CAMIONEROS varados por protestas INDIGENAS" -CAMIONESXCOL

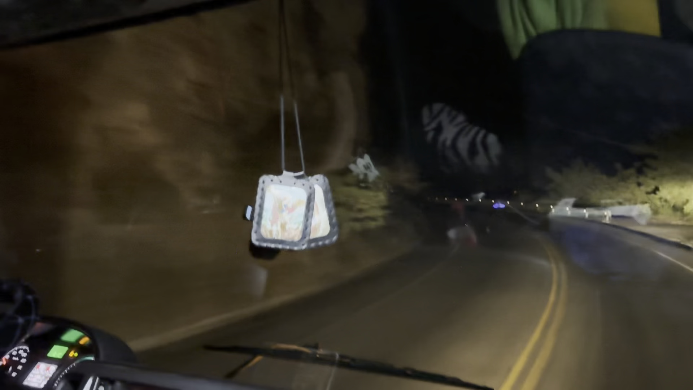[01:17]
aquí estamos descendiendo al famoso cañón de Juanambú ¿Qué recomendación le das a los camioneros de ver en ahí?
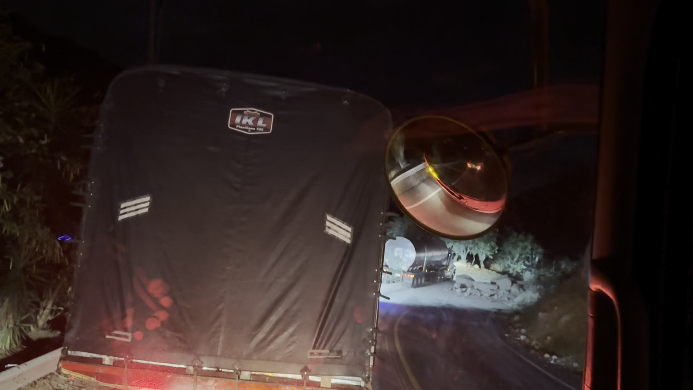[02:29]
Uy, mire, mire, mire Exponen a muchos peligros
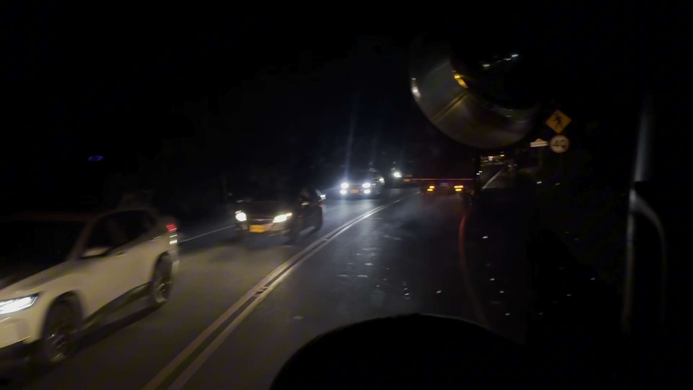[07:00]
55 de la noche Y apenas nos dan vida Desde las 10 de la mañana Esa es la vida que Me toca a uno de camioneros Estamos en pescador